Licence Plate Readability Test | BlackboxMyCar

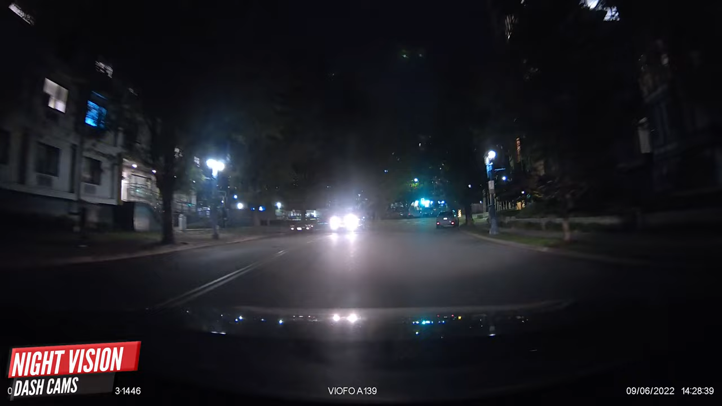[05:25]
Night vision, which is the term used to describe the dash cam's recording capabilities under low light conditions. Dash cams with proper night vision technology
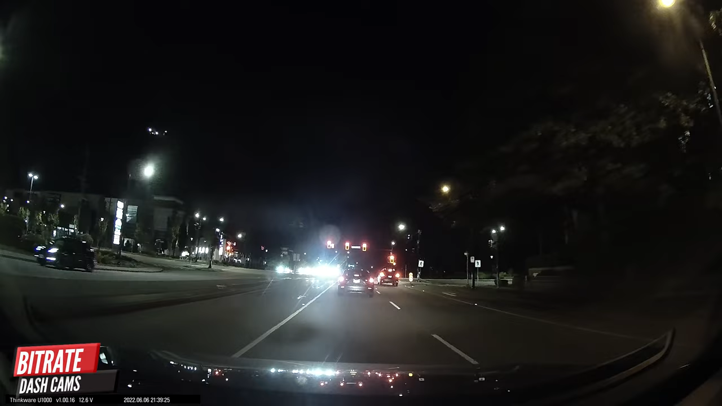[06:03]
Most dash cams have a menu setting where you can change the exposure value. By default, this is usually set to 0. But if you do most of your driving at nighttime, you can use the setting to improve the quality of your footage. If you have a dark tinted window, you may also use the setting to adjust the brightness if the footage is appearing too dark. License plate design. License plates in North America often use a very thin font that is not picked up as easily by video cameras.
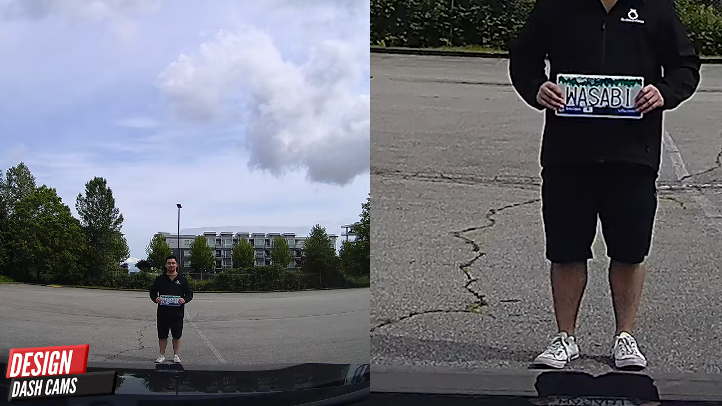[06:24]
At night, this effect is very clear when your own vehicle's headlights are reflecting off the plates in front of you.
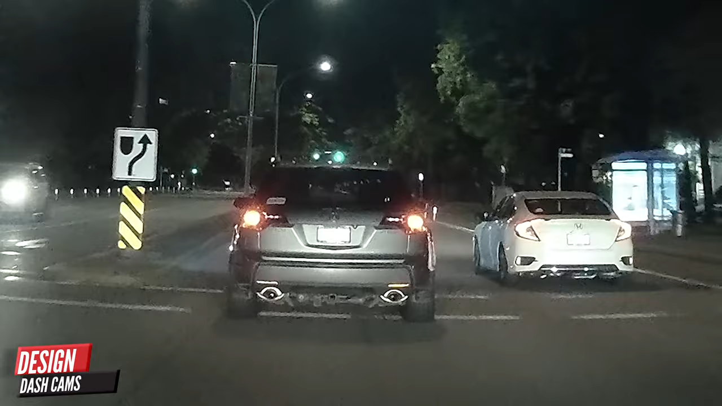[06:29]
This might not be very obvious to the human eye, but in fact, it makes reading license plates very difficult for dash cams. It's still important to have a dash cam, however, because in the event of an accident,